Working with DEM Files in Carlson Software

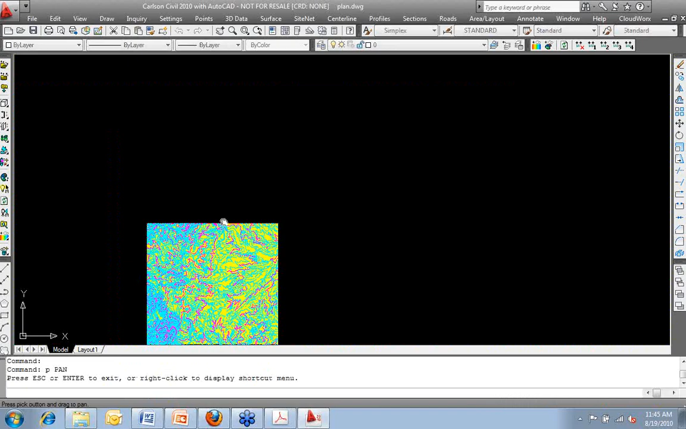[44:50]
But when I add the contours to this and I start to see some definition and shape, I start to recognize,
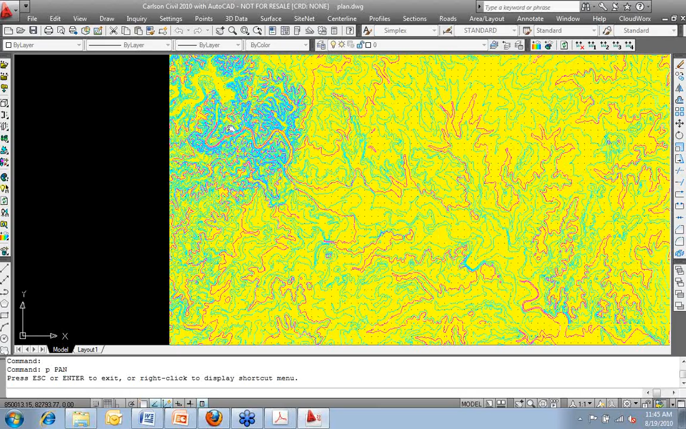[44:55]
okay, what I'm looking at here, this is Lake Travis in Austin, Texas. This is the Colorado River.